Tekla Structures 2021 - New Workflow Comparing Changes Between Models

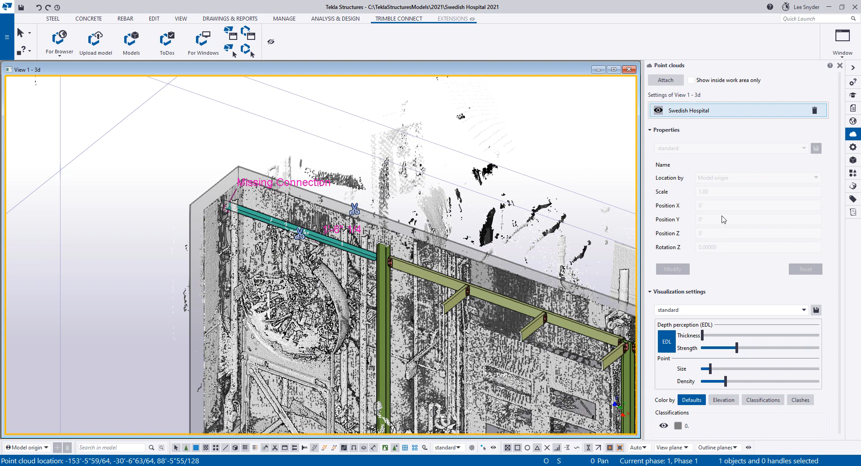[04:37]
So let's go over here to the point cloud button here and I'll go ahead and turn on the scan and one of the new things that have been added is this clashes section over here. So if I come over to the right hand side I can define tolerances that I want to use in my project. So I'll just go ahead and modify these to something that I want to use
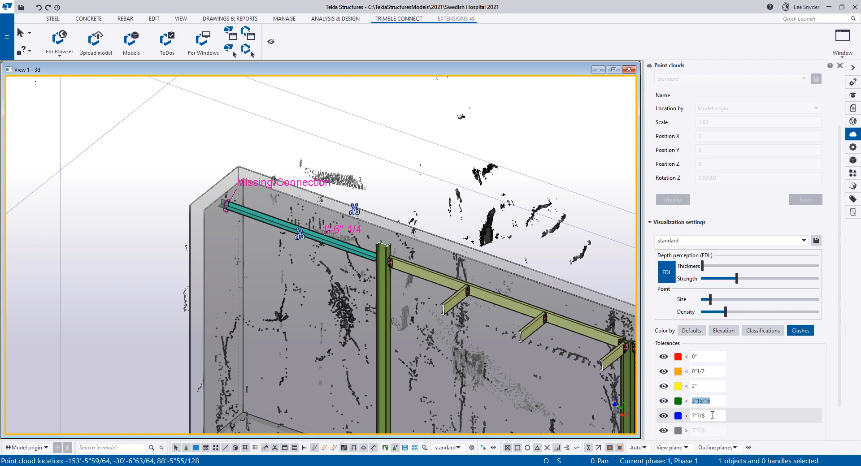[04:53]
on the project and now with those set up as I come in and select model objects it will then colorize the point cloud based upon the tolerances that I've defined.
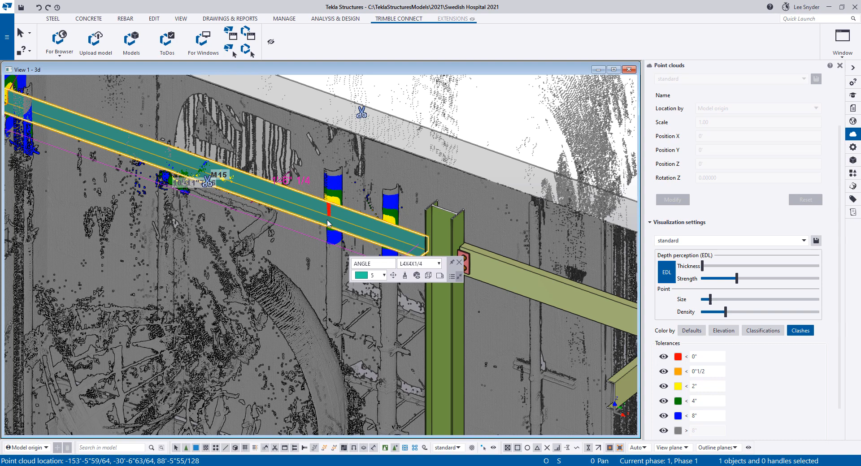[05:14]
So if I zoom in here a little bit closer you can see these pipes I'm here close in proximity and on this pipe right here I'm actually clashing it's it's hitting that angle and then over on that side of course we have that going directly into the wall. So if I come in and make some changes let's say we need to come in and move this angle so let's move this a half inch in the wide direction I'll go ahead and click move my view will refresh and now I can see that it's not clashing anymore I'm still close looks like about two inches or so proximity wise but that should be okay.
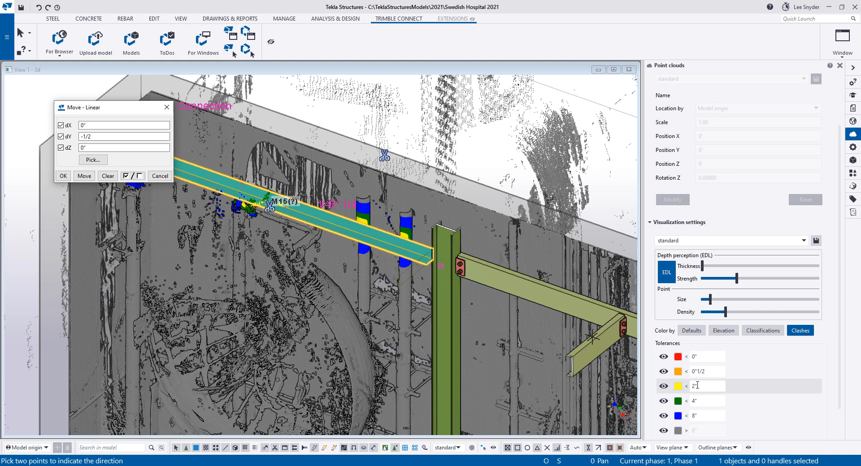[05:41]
So with that moved out of the way I'll go ahead and turn off my point cloud then the last thing that I need to do is come in and add a connection